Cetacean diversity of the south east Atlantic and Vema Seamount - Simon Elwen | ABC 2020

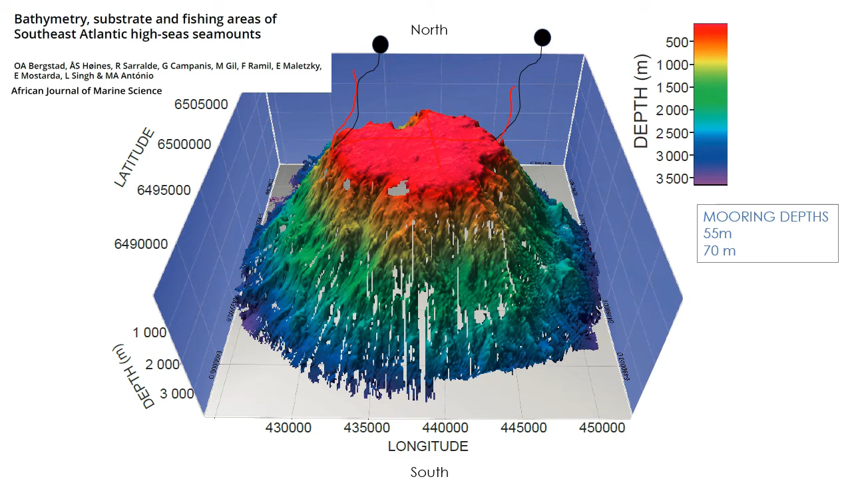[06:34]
It's very much a cone with a plateau top about eight kilometers by 11 kilometers and hovering around 50 to 100 meters depth. We deployed our hydrophones, one on the west side and one on the east side, using a buoyed system with a surface buoy. And now to the results.